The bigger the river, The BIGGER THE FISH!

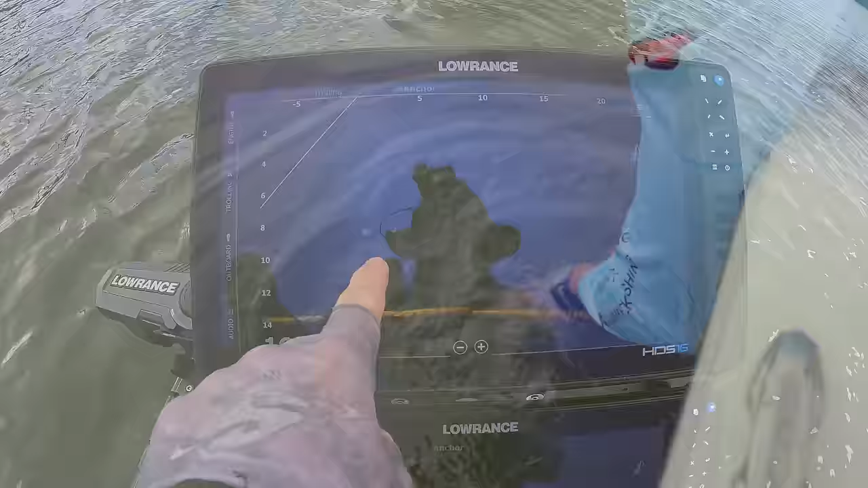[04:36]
There's that fish coming back down to the bottom. Oh I'm in the shadow.
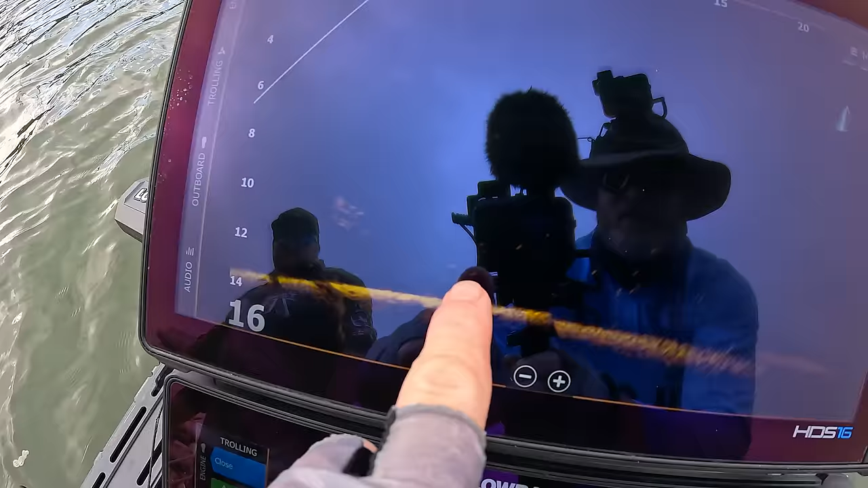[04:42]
Oh we just lost him there. Just pulled there. There's the release weight. Just hit the X Sammy.
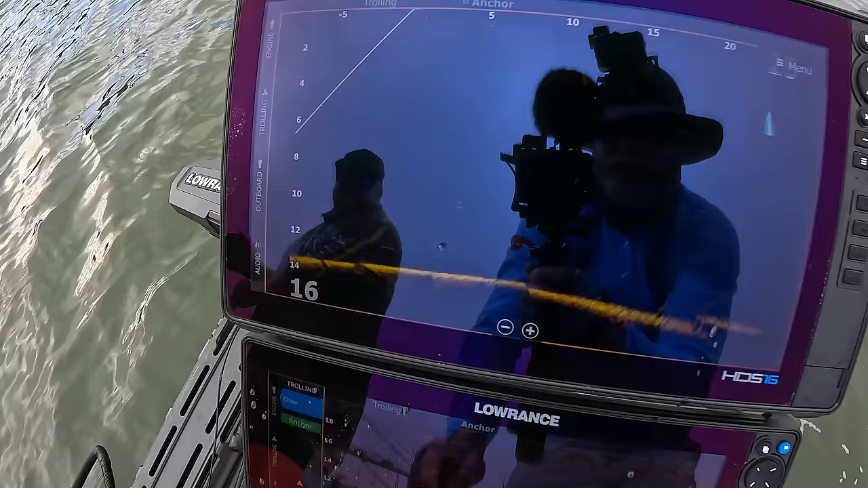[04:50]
And the release weight's coming back up.
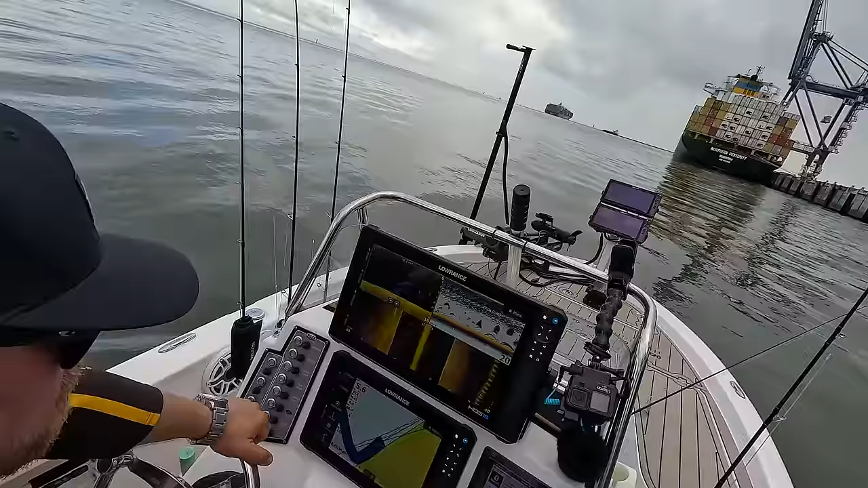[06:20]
A couple of big boy Freddies. Big boy. See this is where you go all right in a live bait. These fish should be cruising up and down wouldn't they? Yeah well they're both fed. There might be another fish there. There's probably a couple here. Yeah there's two more there. Three more. I'd love to say we got straight back into the action.
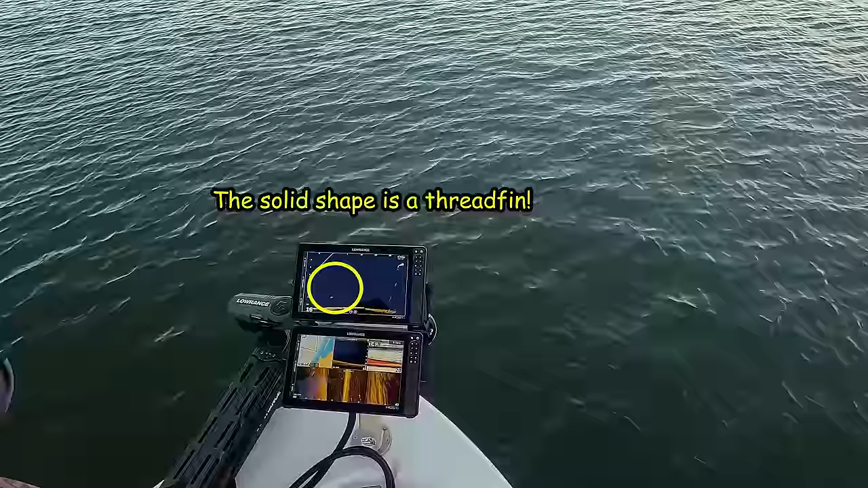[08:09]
Looks like your lure there in his face.
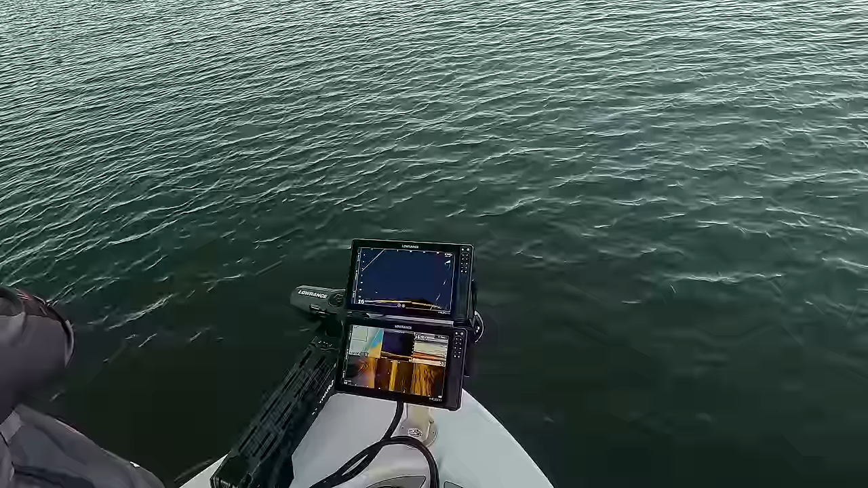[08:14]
Look at the fork in his tail. How many times have you had that like work?
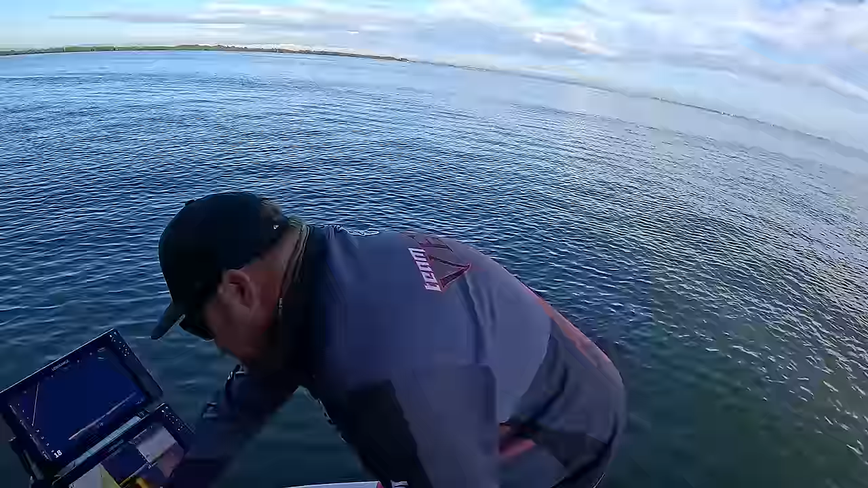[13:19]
We've um you can see on side scan here we've got all these fish here. All those little white dots are all fish you've got the shadows behind them.
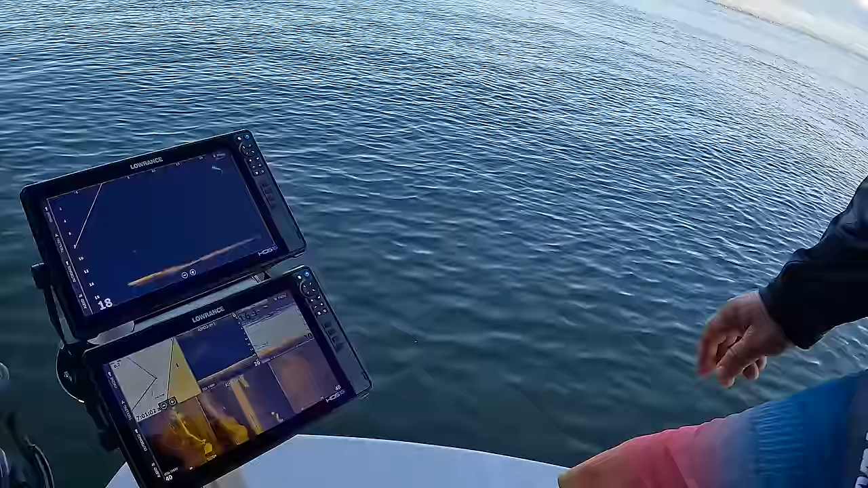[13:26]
We'll get the active target in there. You can start seeing all those fish stacked up.